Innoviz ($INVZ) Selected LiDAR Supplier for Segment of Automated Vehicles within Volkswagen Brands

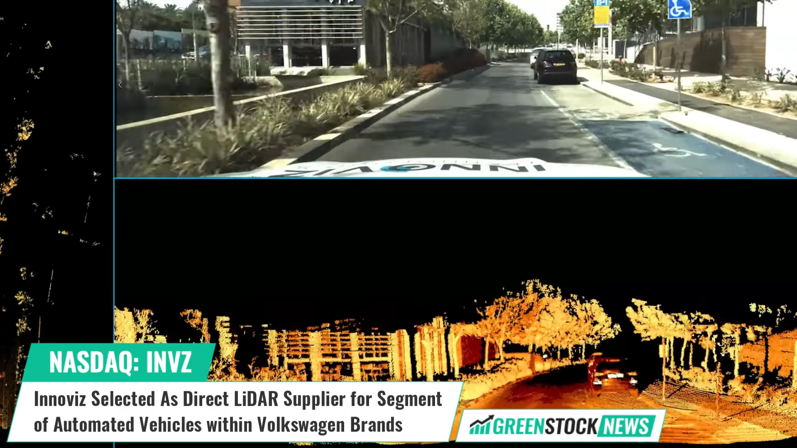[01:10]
Innovis Technologies' LiDAR and perception software can see better than a human driver and reduce the possibility of error, meeting the automotive industry's strictest expectations for performance and safety.